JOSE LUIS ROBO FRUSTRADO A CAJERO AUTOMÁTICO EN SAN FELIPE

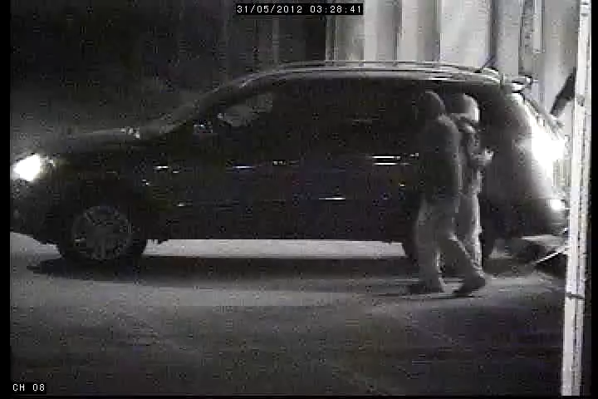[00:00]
Siete delincuentes que pretendían sustraer dinero desde un cajero automático del
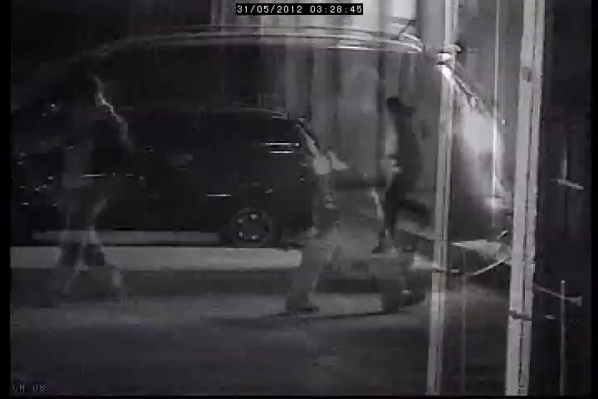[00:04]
Banco Santander ubicado en calle Merced 8540 de la ciudad de San Felipe,
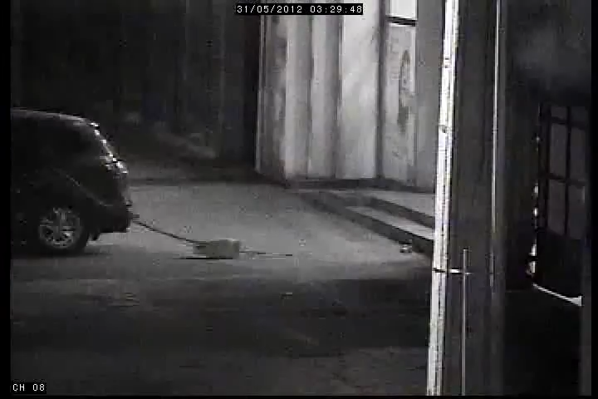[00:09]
al verse sorprendido por efectivos policiales,
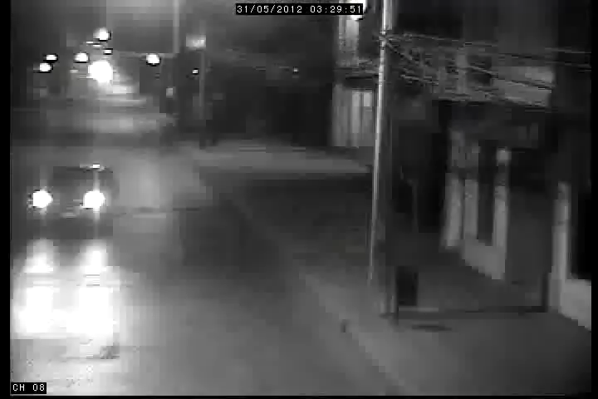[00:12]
comenzó una espectacular persecución en automóvil por diferentes calles de la ciudad.
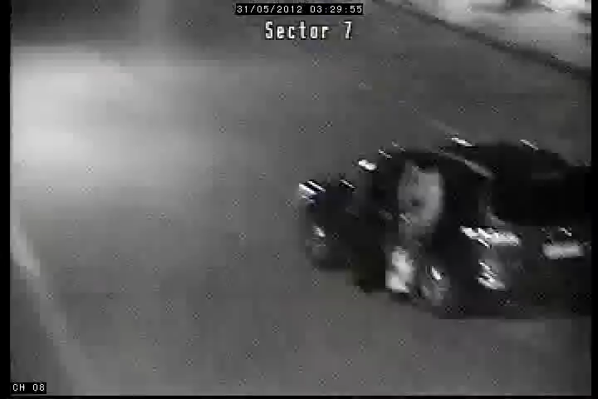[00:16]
Los hechos se originaron cuando las cámaras de seguridad de la Central de Carabineros de San Felipe detectaron alrededor
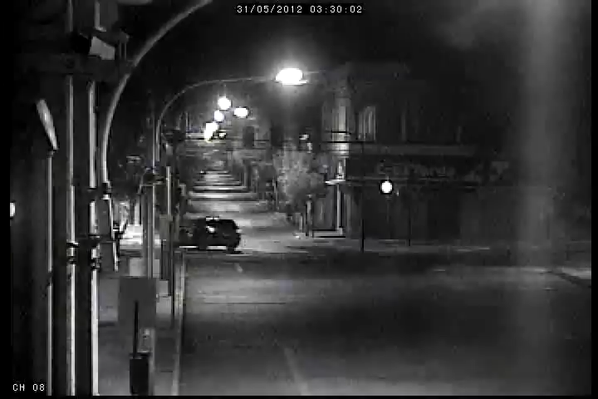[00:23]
de las 3 de la mañana con 30 minutos a siete individuos ingresando al cajero automático con el correr de los minutos se pudo observar que estos habían procedido a colocar un lazo metálico alrededor del dispensador de dinero para arrancarlo desde su base.